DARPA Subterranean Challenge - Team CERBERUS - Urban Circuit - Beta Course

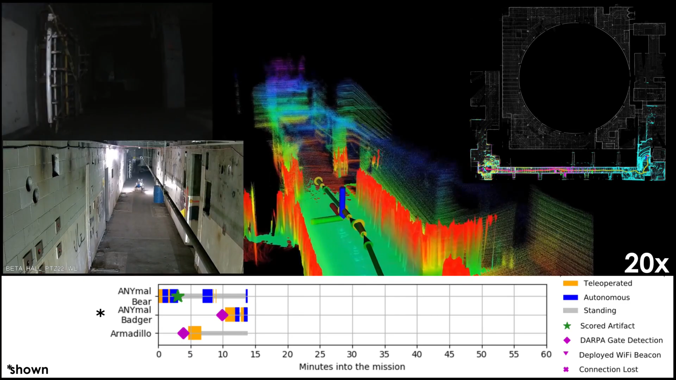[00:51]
The environment consists of a complex maze of both long, narrow corridors and spacious rooms, alongside numerous obstacles.
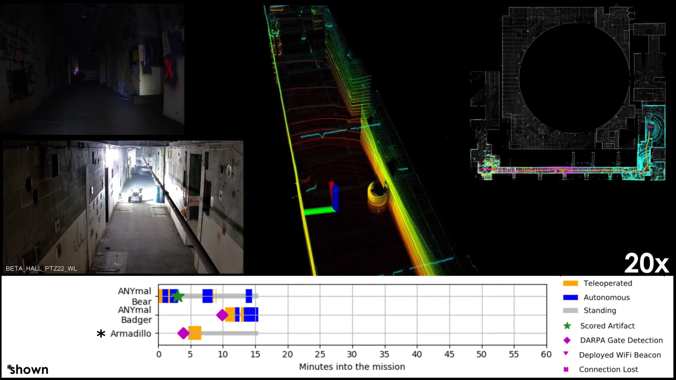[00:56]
In this beta course run, Team Cerberus deployed a set of robots to explore,